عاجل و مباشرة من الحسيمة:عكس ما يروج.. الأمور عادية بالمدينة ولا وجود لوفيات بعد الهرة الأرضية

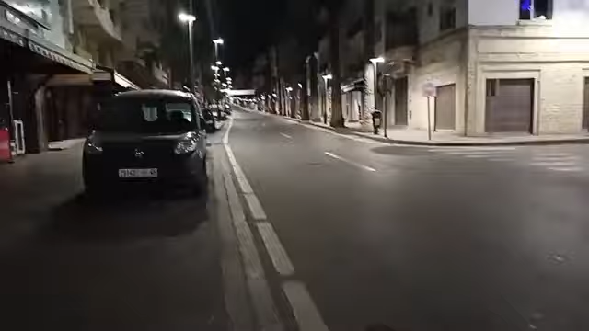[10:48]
جد عادية في مدينة الحسيمة الامور جد عادية في مدينة الحسيمة اه الناس